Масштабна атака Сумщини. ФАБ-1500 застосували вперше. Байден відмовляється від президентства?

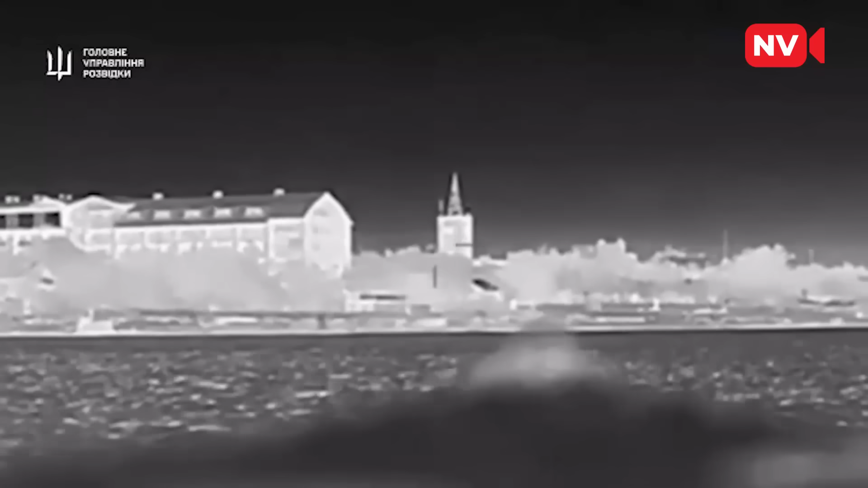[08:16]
І от якраз один такий і вразили представники ГУР за допомогою дрону Магура В-5.
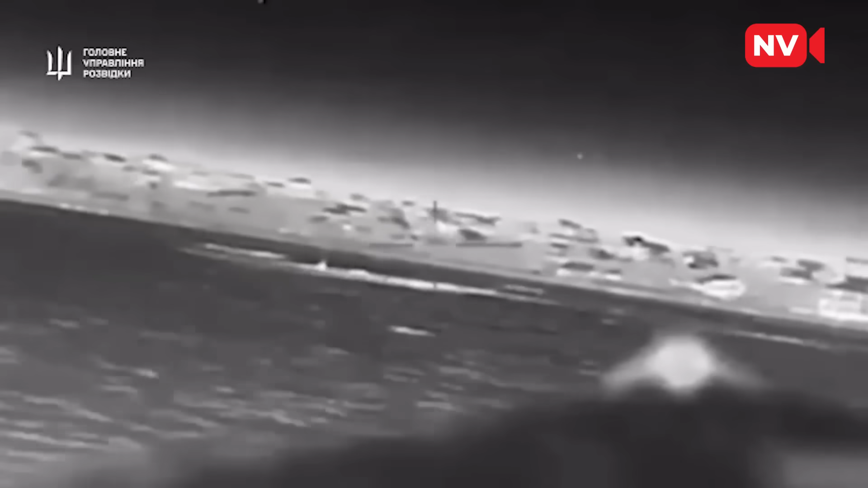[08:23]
Відео в мережі опублікували, ви зараз можете його побачити.
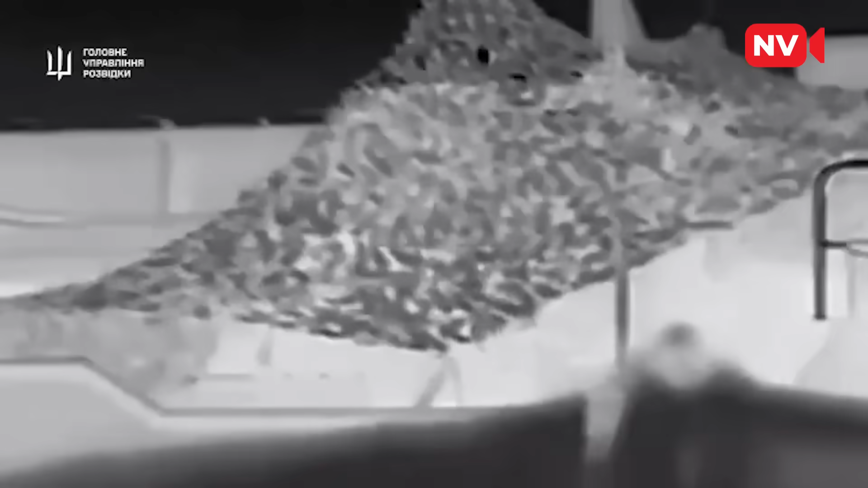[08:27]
Круто відпрацювали розвідники. Сподіваємося, що таких новин від них буде якомога більше.